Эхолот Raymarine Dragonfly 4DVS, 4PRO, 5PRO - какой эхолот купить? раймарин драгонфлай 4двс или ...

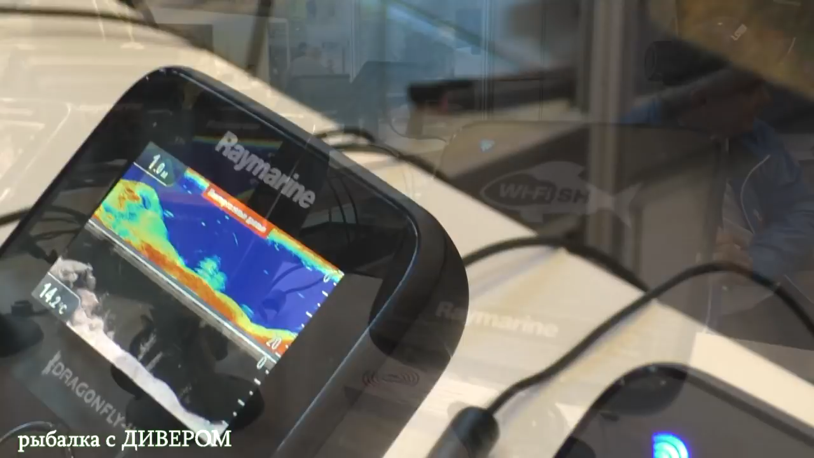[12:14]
Программное обеспечение. Стоит оно около 3 тысяч рублей на планшеты.
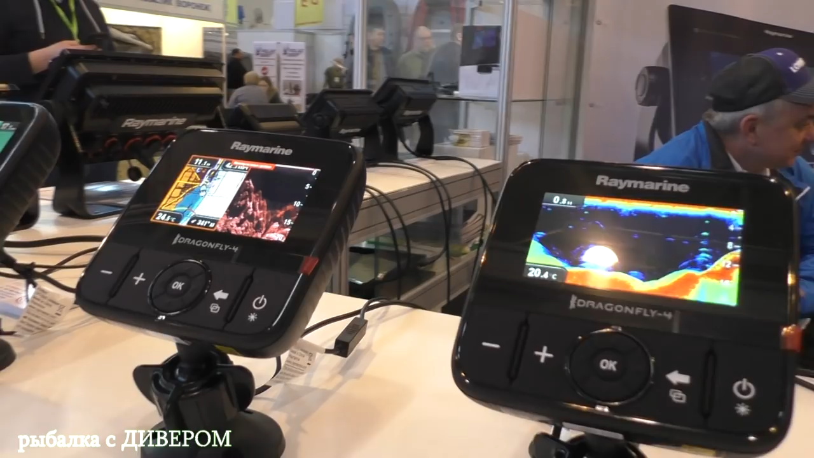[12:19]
На мобильные платные. Имеется в виду на телефоны, на обычные, а на дешевле.
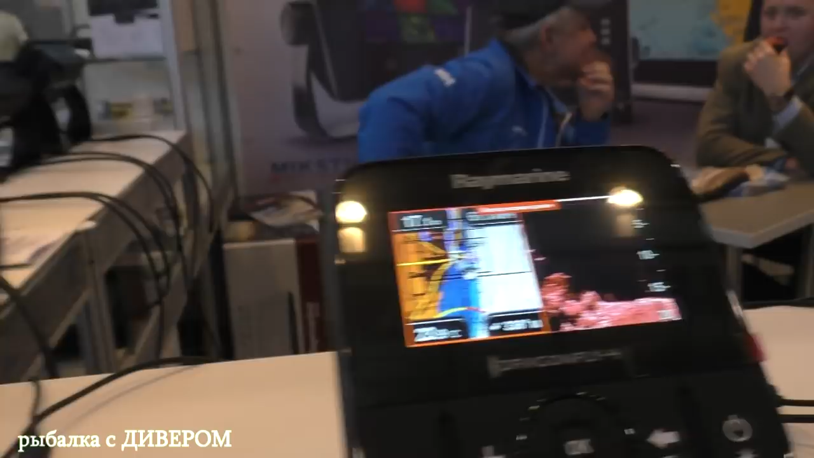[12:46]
То есть, вот это вот за 1000 рублей уже программа позволяет вам отрисовать карту в режиме онлайн. Здорово.
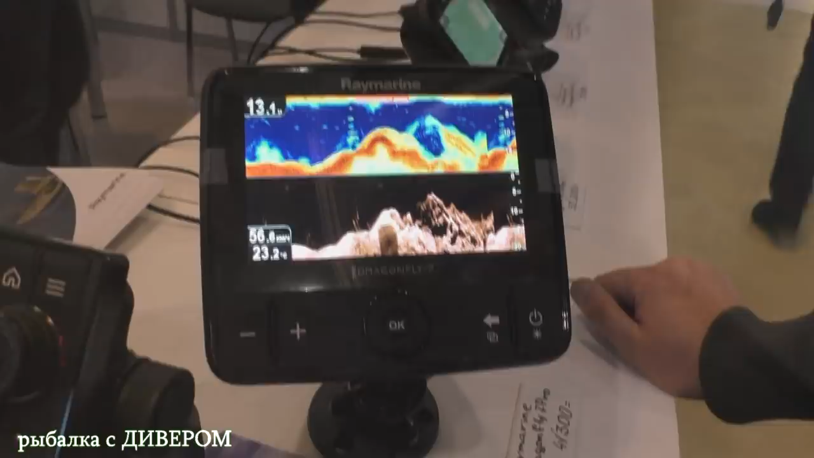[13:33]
Так, а вот эта модель у нас уже стоит 42 тысяч рублей. Это Dragonfly 7, да? 7 Pro.
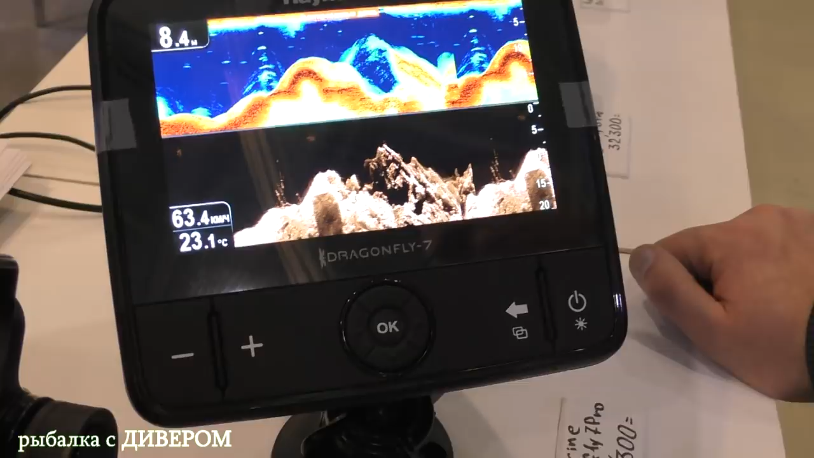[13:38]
On screen: depth 8.4 m, water 23.1°C
7 Pro, да? И чем она отличается, допустим, от того, что я сейчас приобрю? Ну, здесь размер дисплея больше. Он здесь 7 дюймов. Разрешение другое. Здесь разрешение 800 на 600. Другая матрица стоит.
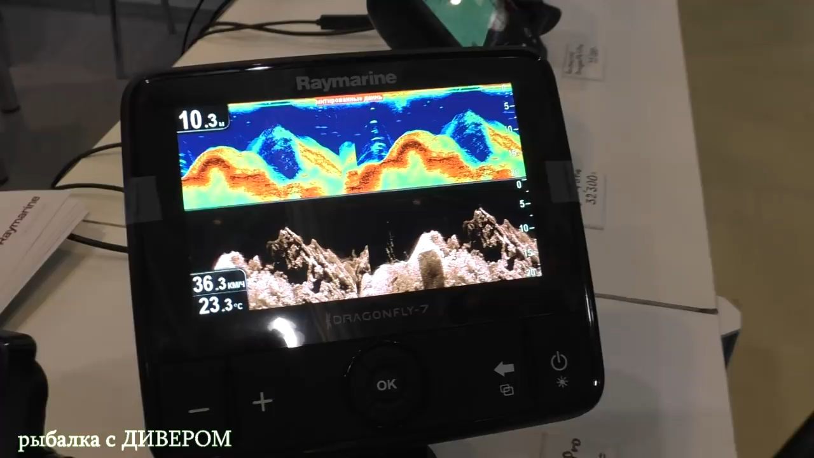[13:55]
On screen: water 23.3°C, speed 36.3 km/h
Там экран меньше и разрешение меньше. Приблизительно одинаково все. Все сопоставимые экраны должны быть.
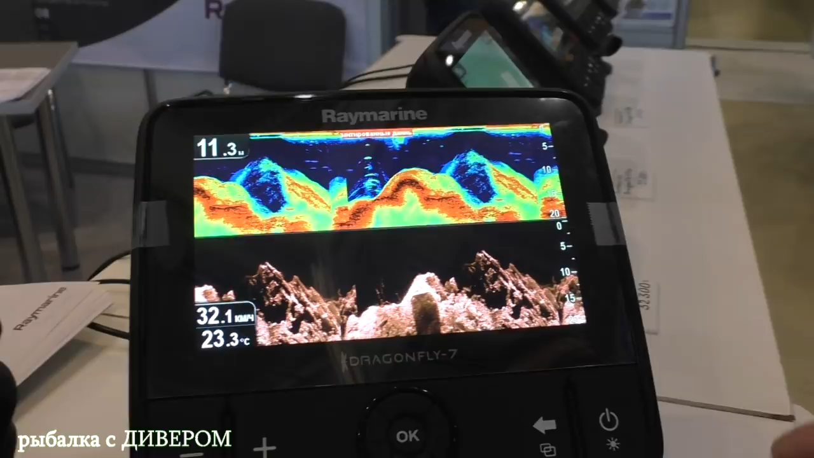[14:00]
On screen: water 23.3°C, speed 32.1 km/h
А остальное все то же самое? Все остальное то же самое. Не, ну, здесь еще есть навигатор, соответственно.
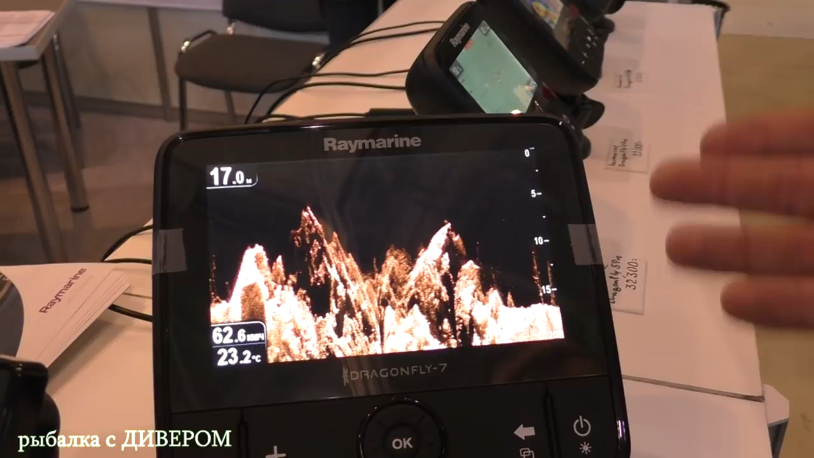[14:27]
On screen: water 23.2°C
вам аномалия или бы там рыба понравилась, вы можете, не переходя в режим навигатора,
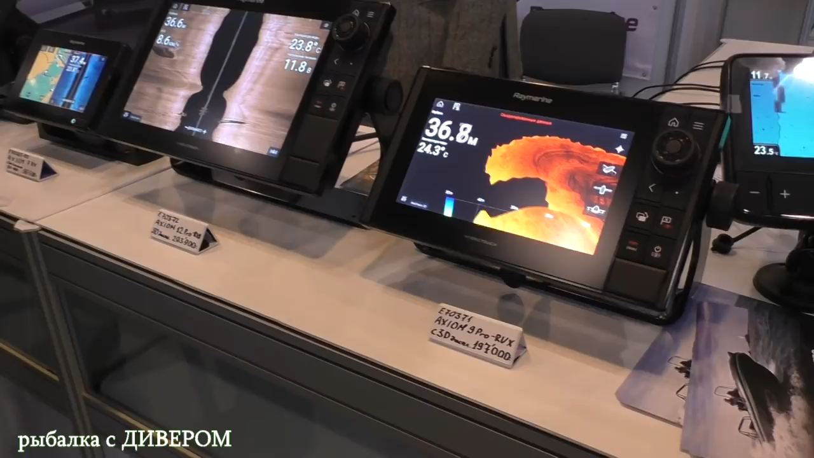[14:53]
Ну, это полнофункциональный дисплей. Тоже профессиональный? Многофункциональный.
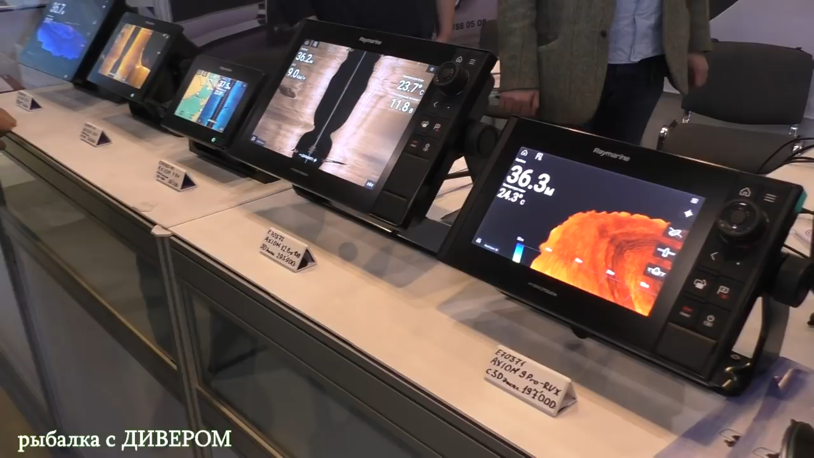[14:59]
Ну, в основном, да. Для рыбаков важно здесь наличие большого количества эхолотов.
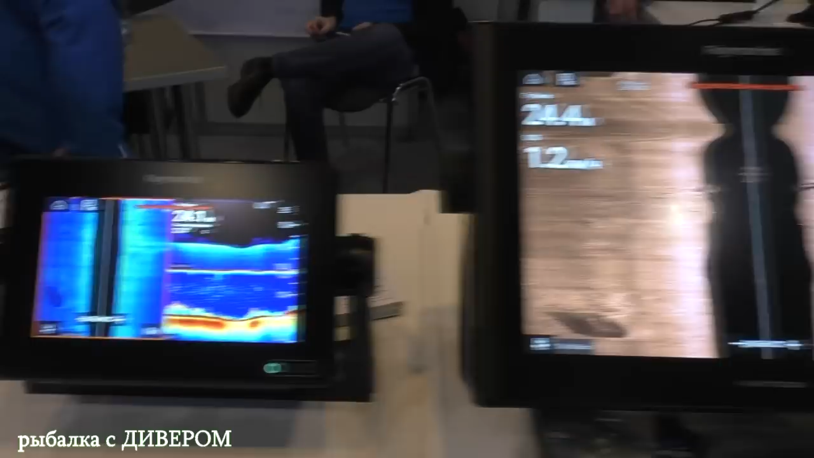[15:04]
Как эхолотов нижнего сканирования, эхолотов для морской глубоководной рыбалки.
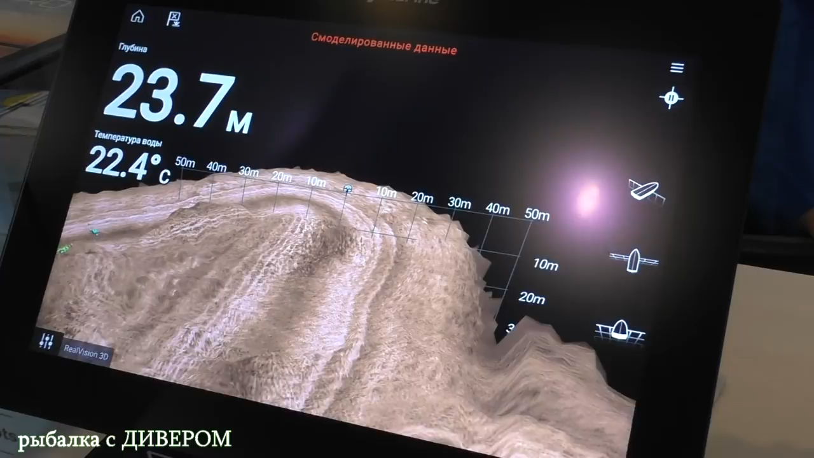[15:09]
On screen: depth 23.7 m, water 22.4°C
Здесь двухкиловатные черп-датчики подключаются, он там до трех километров рассчитан глубины.
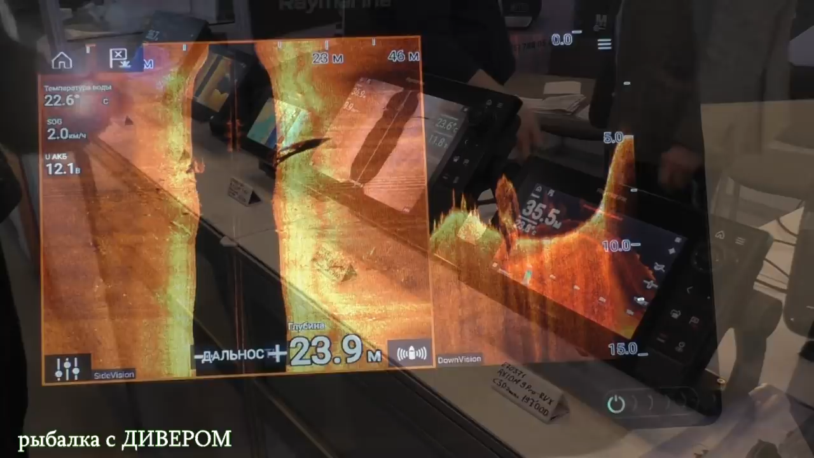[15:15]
On screen: depth 23.9 m, water 22.6°C
Охренеть. Соответственно... Про сокровища, можно сказать?
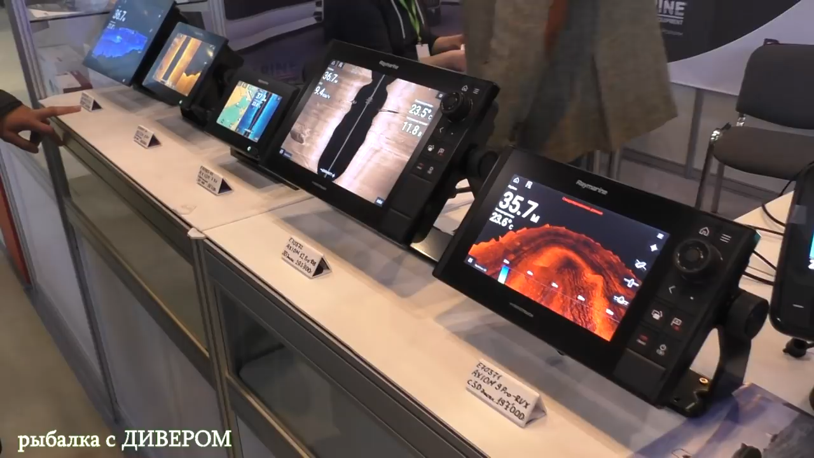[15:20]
Да, по большому счету можно. Эхолоты бокового сканирования, объемные эхолоты. Плюс здесь в датчиках находится гироскоп, который компенсирует углы крена и тангажа.
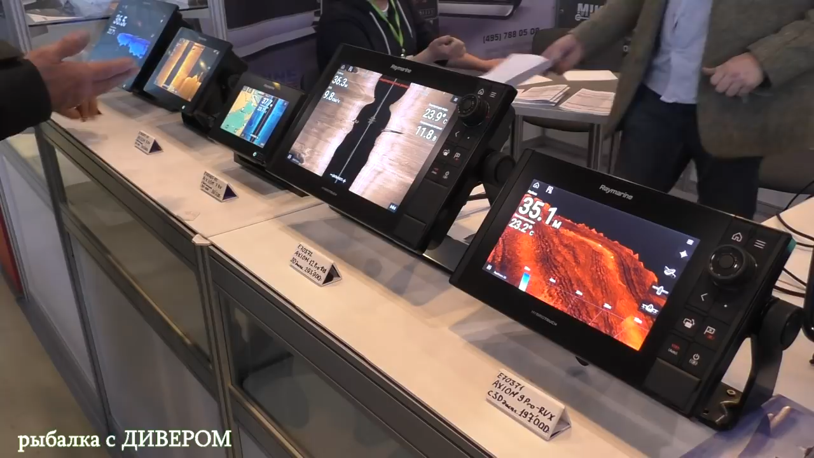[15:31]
То есть, вне зависимости от качки лодки, картинка у вас будет всегда абсолютно ровная. А сигнализация на нем стоит?